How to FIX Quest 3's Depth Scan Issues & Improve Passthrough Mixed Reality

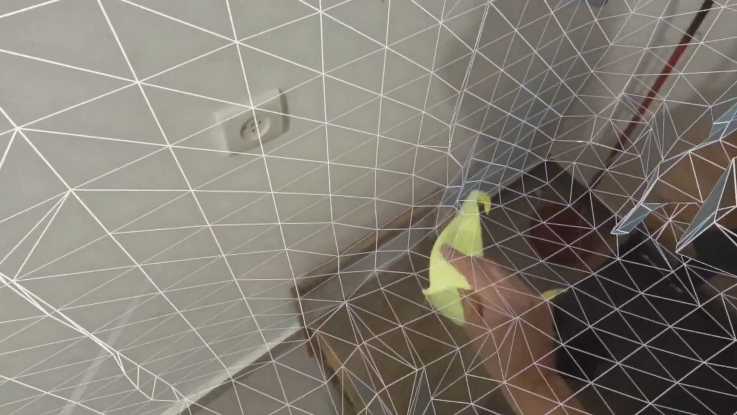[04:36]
But of course you can temporarily do something like put an object there or maybe cover it with a cardboard even at least temporarily just for the scan.
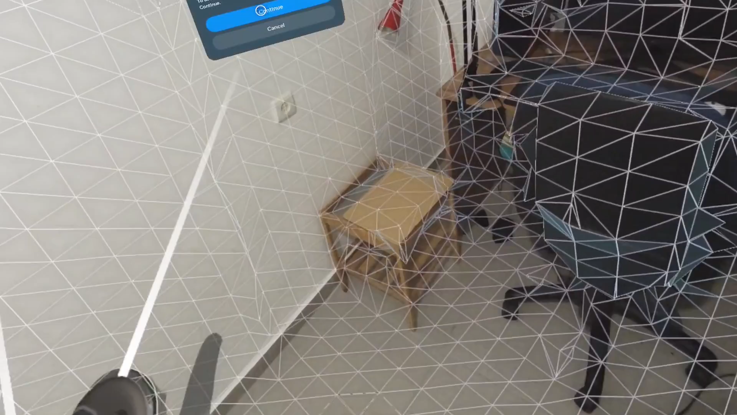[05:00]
After you finish the scan you're going to also see that the algorithm will eventually
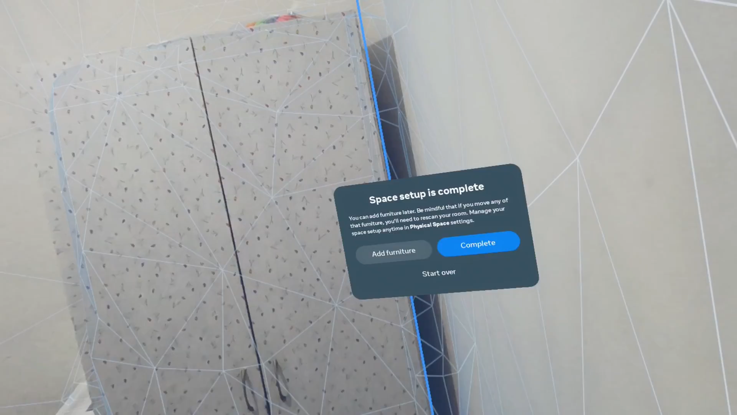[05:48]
once you're happy with the results you can approve it keep in mind again for some apps uh very short depth scanning will be enough and
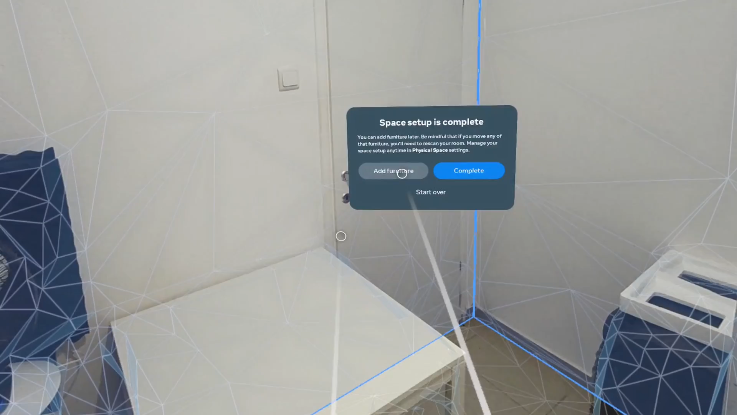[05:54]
you don't need to do any defining things some of just use the walls for example or the ceiling other
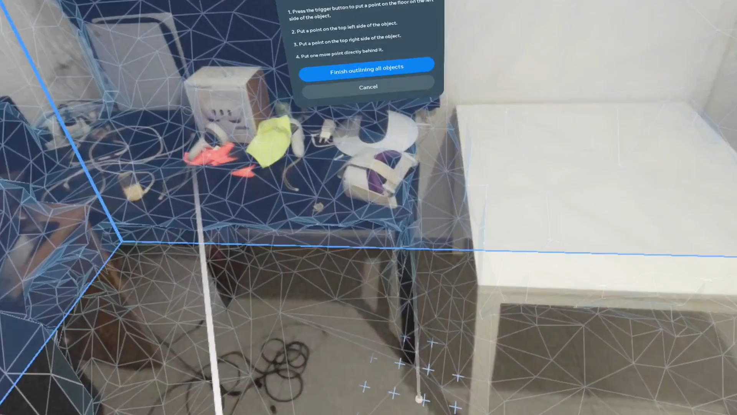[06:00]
like sandbox games you really want to have very in-depth scanning because again this is just a
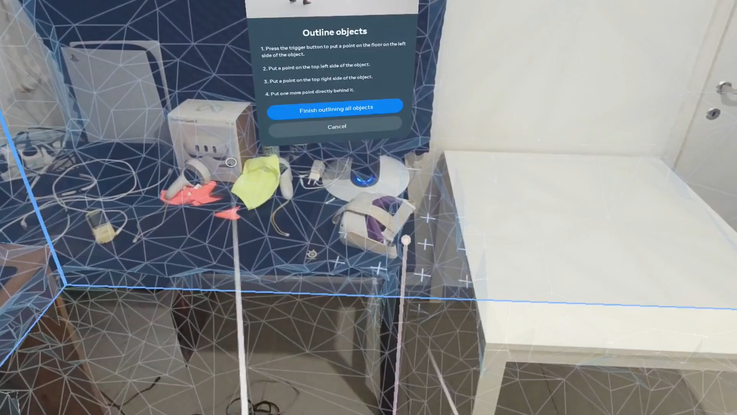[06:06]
lead for the experience itself in visuality to become better or let's say more accurate especially
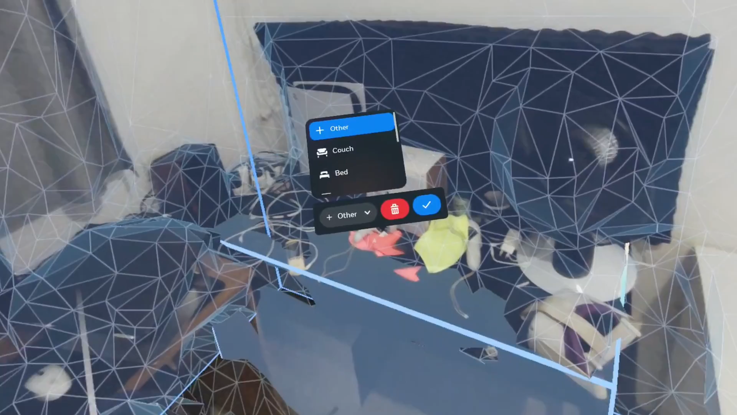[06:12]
when interacting with physics so you see that I can actually define square options with the furniture like the table there
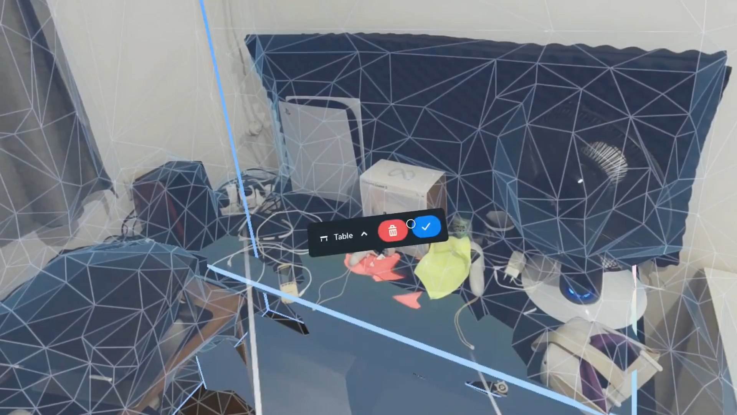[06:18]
and there's also a way to define doors and windows uh this is basically something
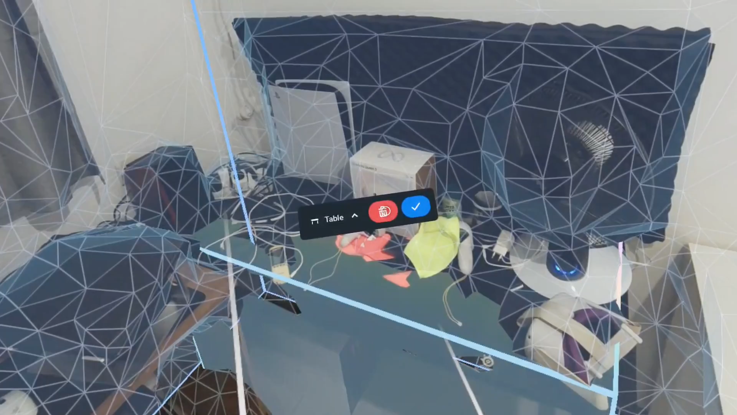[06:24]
that developers can use because once you define it they know developers where those specific objects are
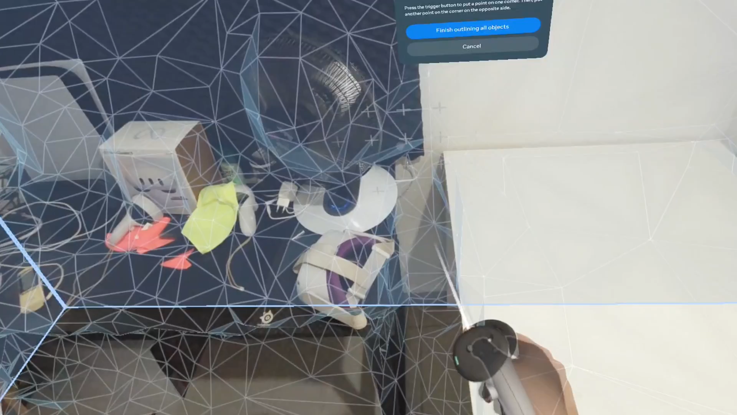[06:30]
located and they can actually do some kind of interaction with them but again this is app specific one
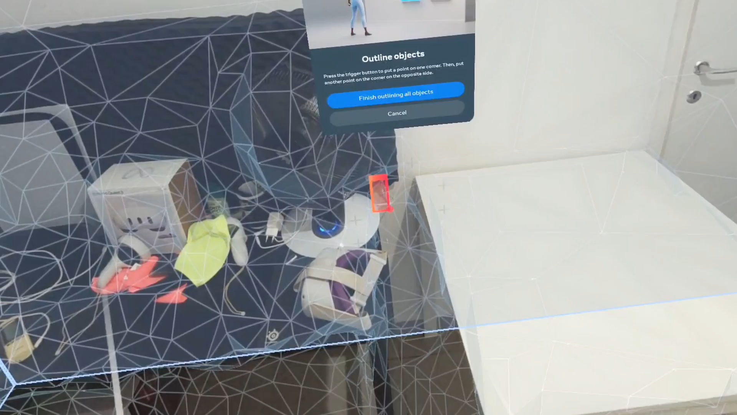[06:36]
of the problem when you design a table I mean one of the pluses is that you get a very straight definition of the table
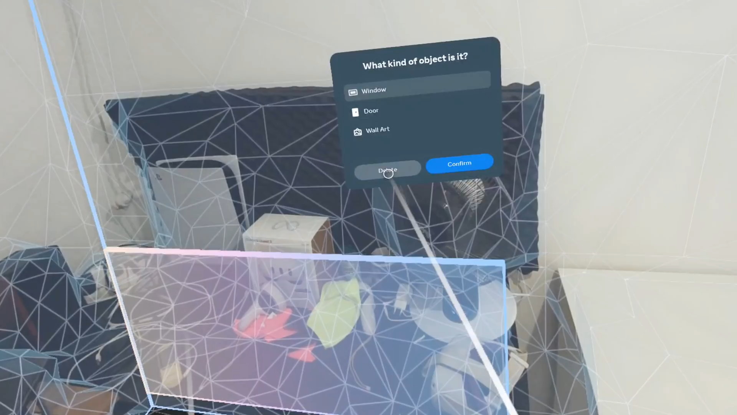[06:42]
right the flat surface the edges great problem is that uh the inside
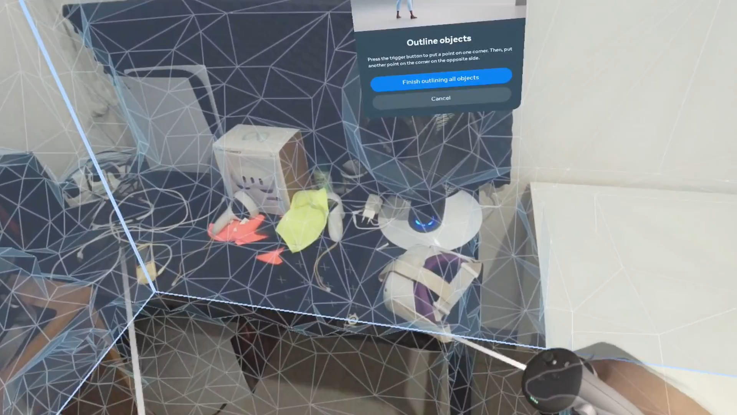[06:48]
part of it is kind of a blocked and I'm going to show you the way actually to to overcome this is maybe try to define just the
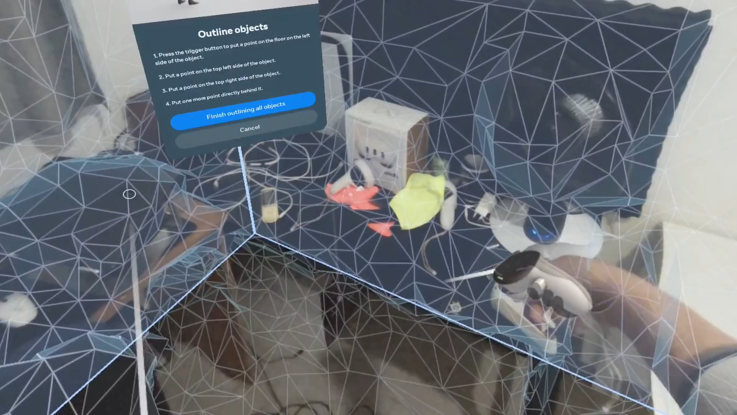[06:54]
right area left area of the table and
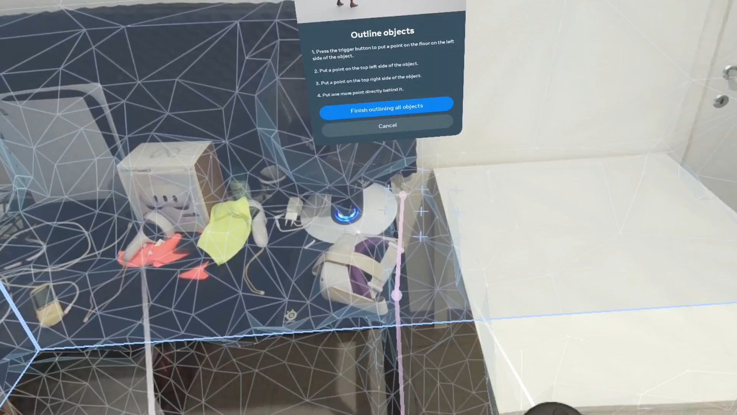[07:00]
not make it until the top and then on top of you just create a surface that
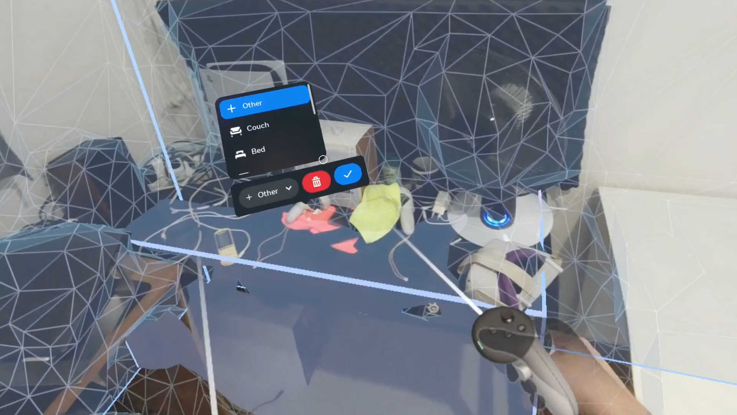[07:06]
attached to those um right and left blocks that you actually made you can actually create
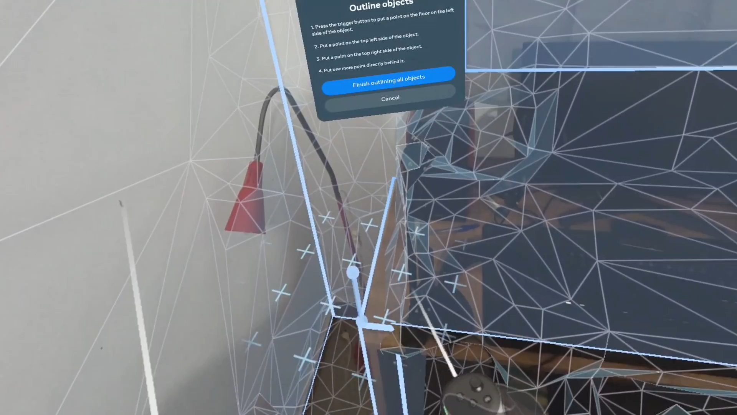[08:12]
is not good but then you can actually create a surface uh that covers the entire top of the table but again you need to create it from on top of the uh
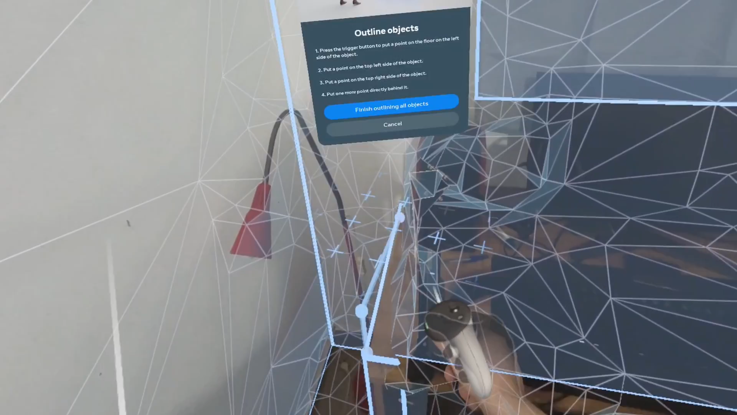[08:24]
uh this 3d mode that you already created and then you can just stretch it but again I didn't do a good job in
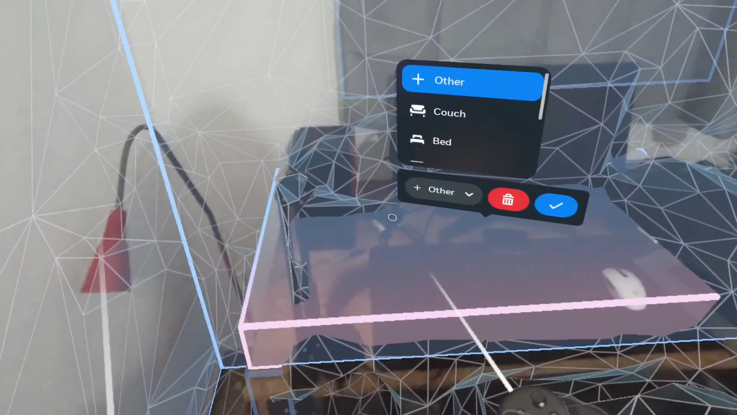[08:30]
terms of accuracy but well you get the point so again you are not restricted to create really something
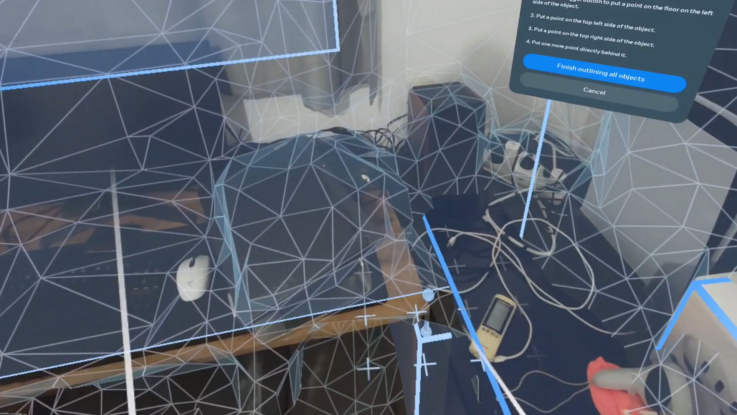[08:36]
big you can really create small portion with this square defining of uh objects and
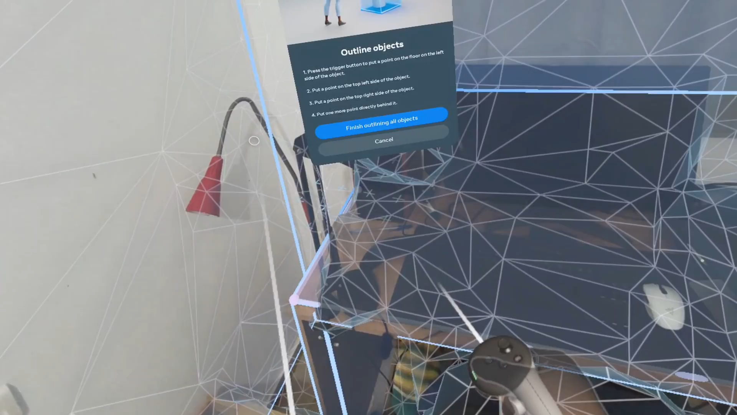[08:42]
then create something that defines the object itself rather than just going entire square over everything like you can see here
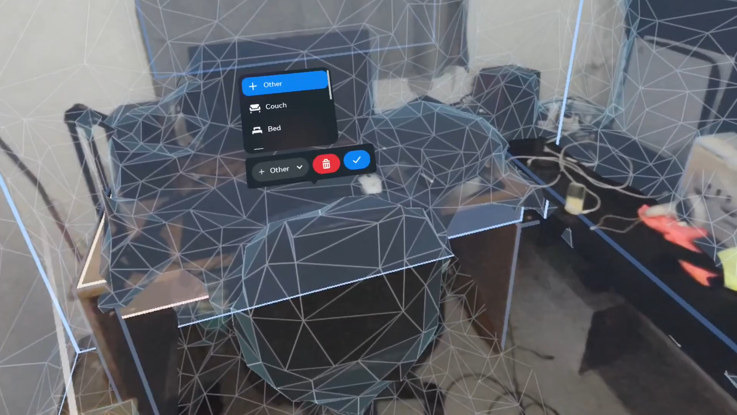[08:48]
now there's a space underneath which uh actually is empty there's no mesh there and object can be appear underneath
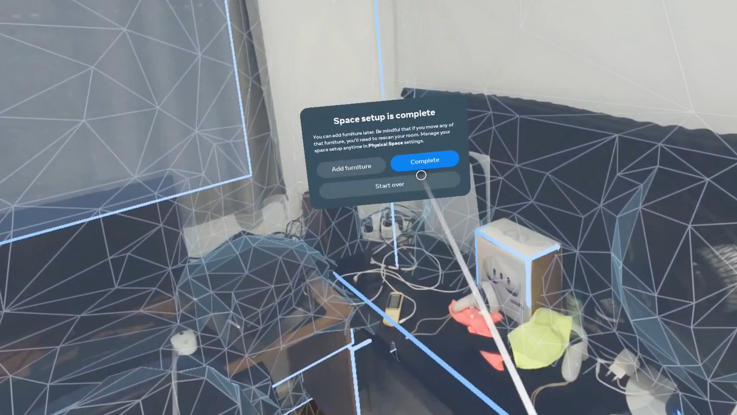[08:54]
occluded underneath now the cool thing we've got figmin app uh figmin xr because you actually